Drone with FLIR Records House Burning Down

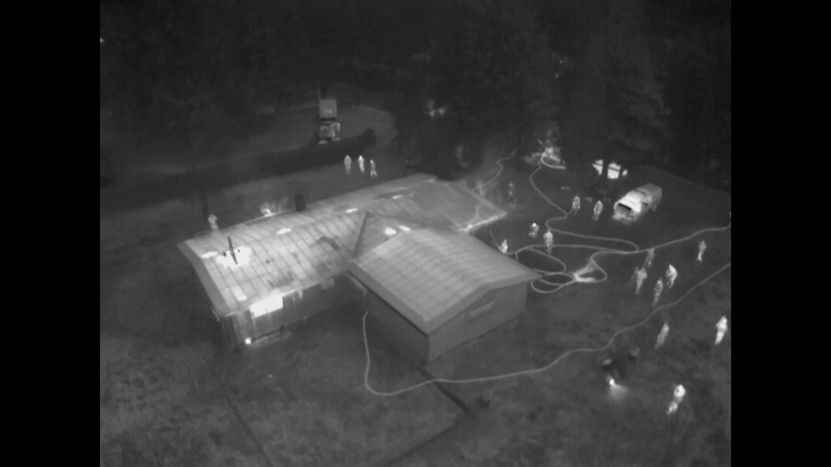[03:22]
it is very clear that that's the hot point inside the house. We've got Tekkenstein here under the goggles flying FPV.
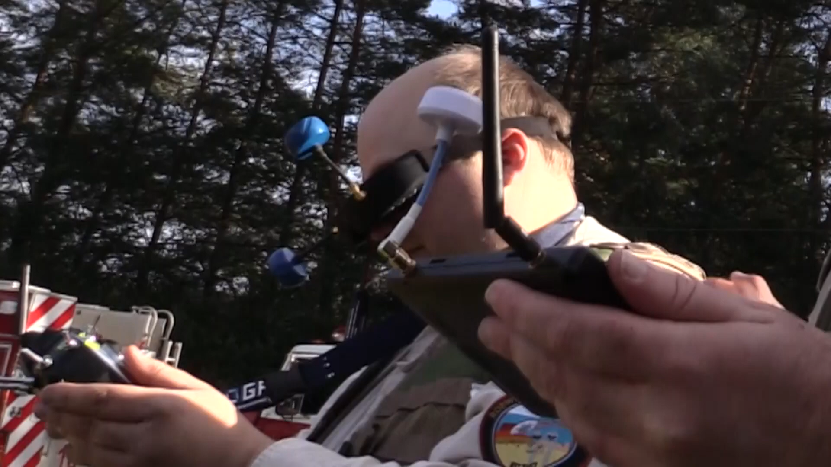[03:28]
One thing we've definitely got to stay aware of is there are a lot of people here on the fire ground.
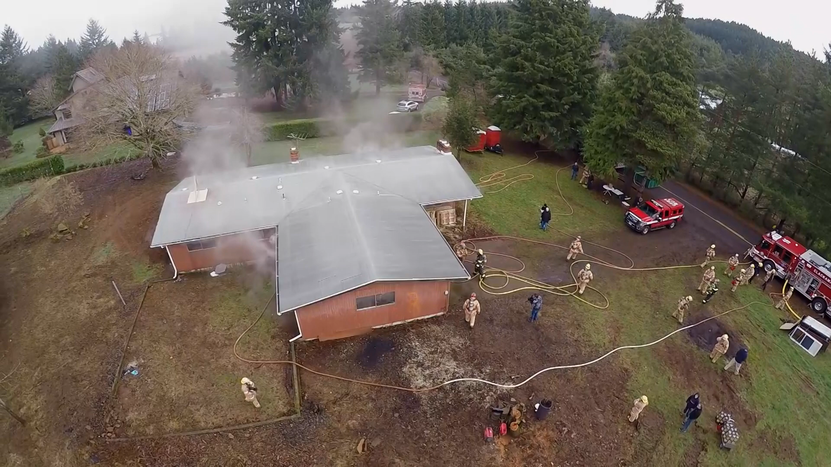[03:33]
It's a relatively small space so we need to take care that we're not over flying any of them. So I'm looking at the thermal image from the view up above.
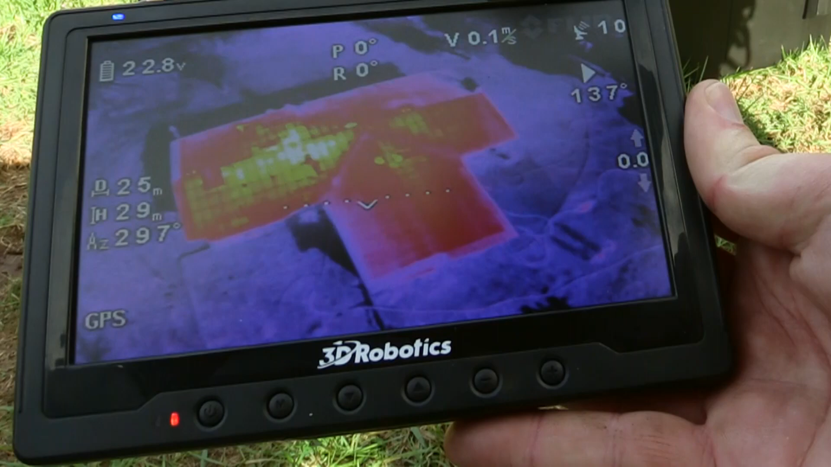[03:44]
It's the Ironbow color palette and it's really impressive. You can not only see where the fire is inside very clearly but you can also see the individual roof choice.
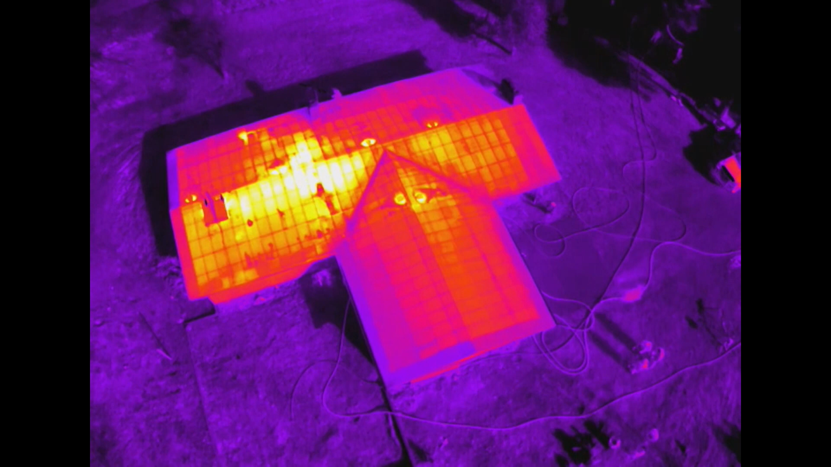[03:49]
It's pretty impressive the quality it's delivering.
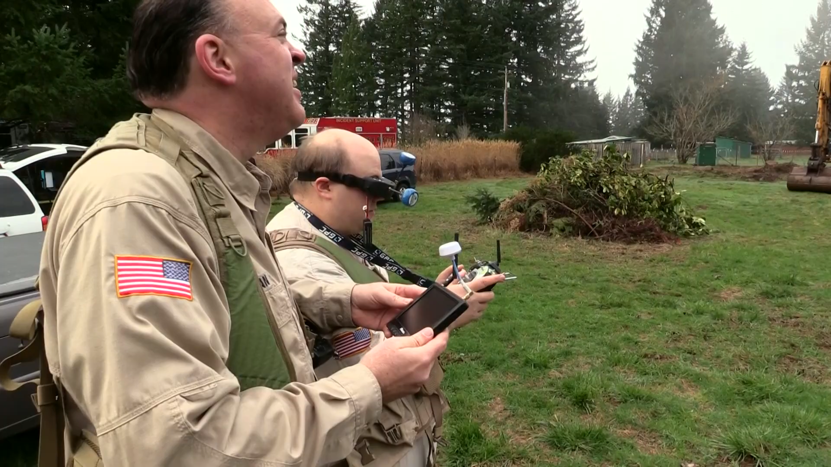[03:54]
Wow, are you seeing this? Whoa! Yeah! That's awesome! What is that?
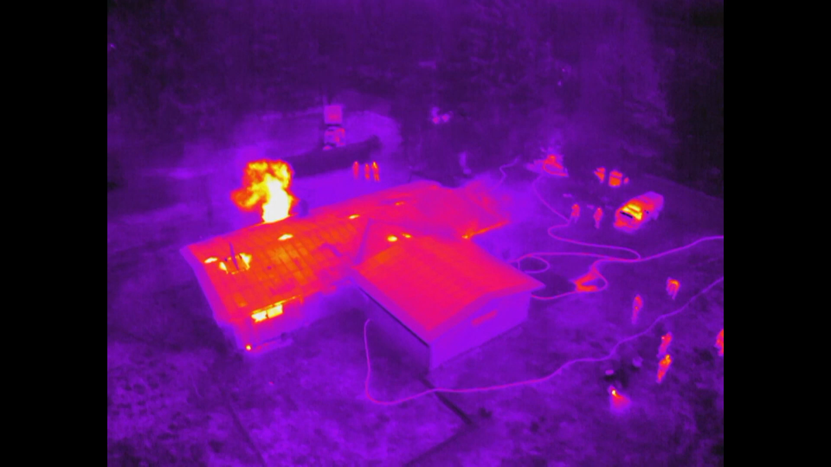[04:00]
I'm going to hold here for a minute, okay? Okay, yeah. Hang on.
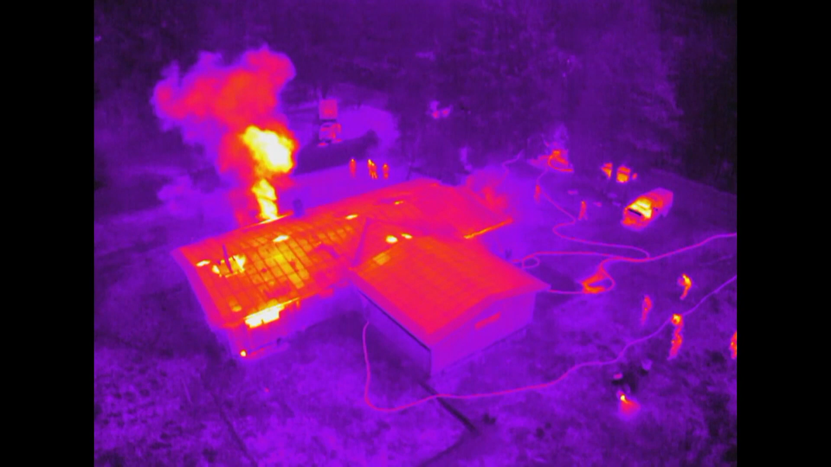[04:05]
Wow, all of a sudden we've just seen this huge plume of heat come off the back of the building.
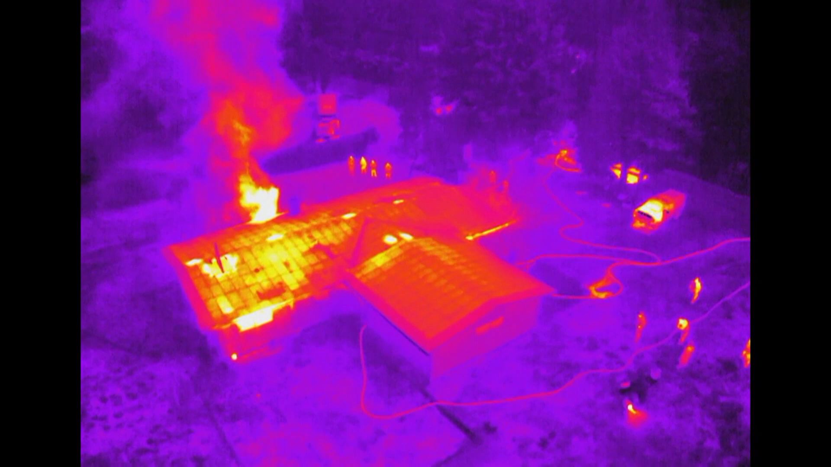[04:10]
I'm going to ask a firefighter and see if I can figure out what that was exactly.
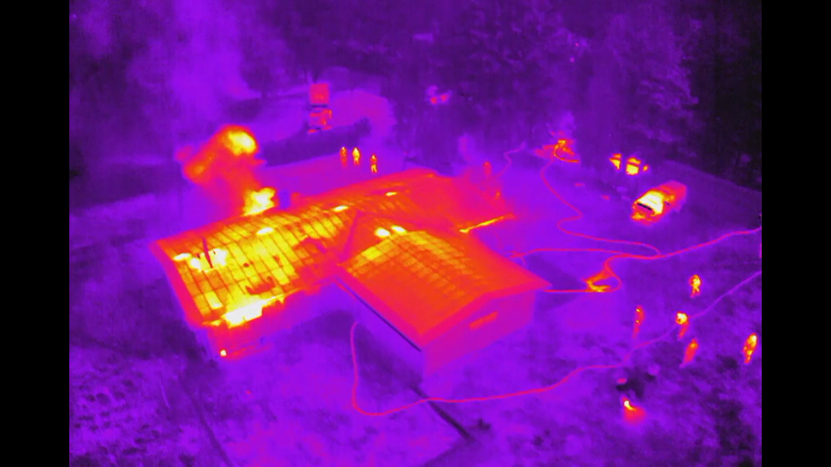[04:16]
Yeah, apparently at that instant the crew that was inside punched out the window with a stream from their fire hose and let a bunch of trapped heat out. Alright, so that roof hatch we talked about earlier, they've popped it while they've got a fire inside.
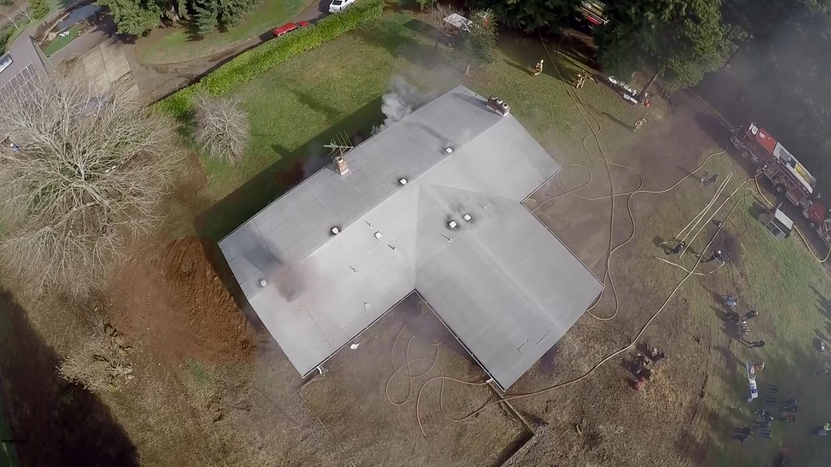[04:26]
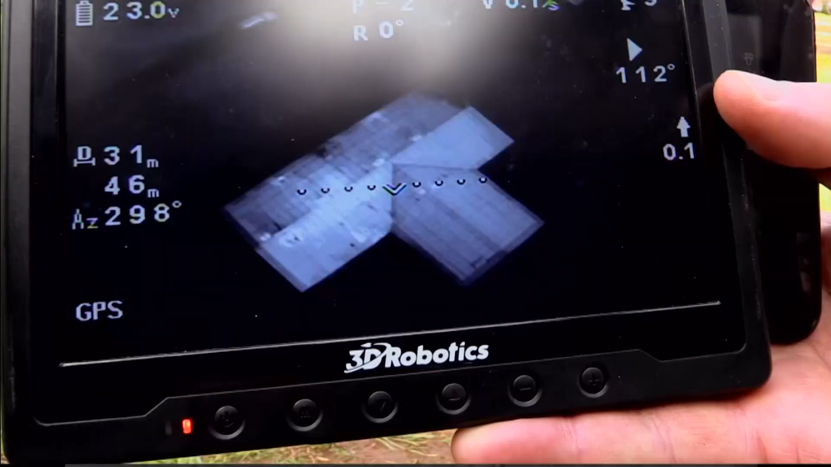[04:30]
And on the thermal imaging camera we can very clearly see that it's emitting heat into the environment.
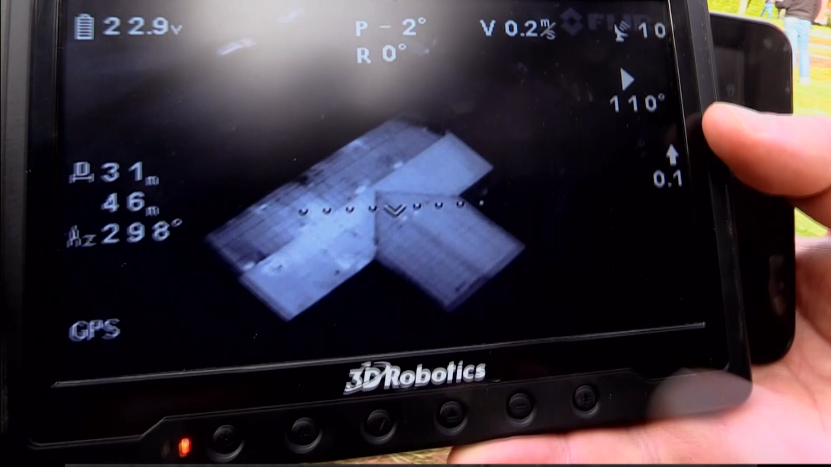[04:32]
What do you think? Absolutely, especially if it went hot. It looks really good actually.